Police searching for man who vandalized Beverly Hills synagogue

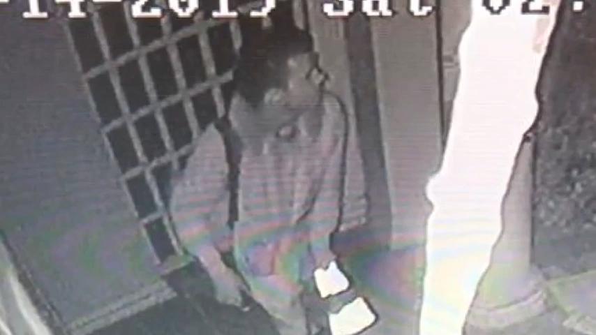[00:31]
He's described as a thin white man 20 to 25 years old with short dark curly hair and police say he may be wearing glasses,
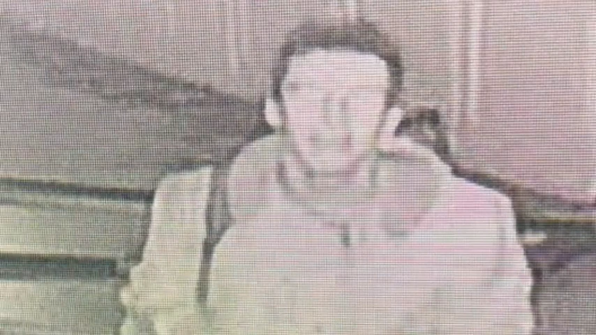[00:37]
shorts and possibly low top puma tennis shoes while carrying a backpack and a rolling suitcase.
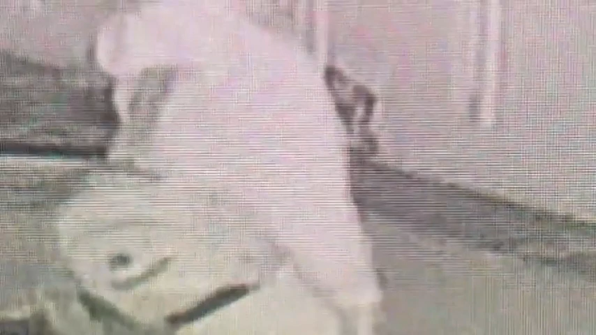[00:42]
This incident happened around 7 o'clock this morning at the synagogue here on Rexford Drive.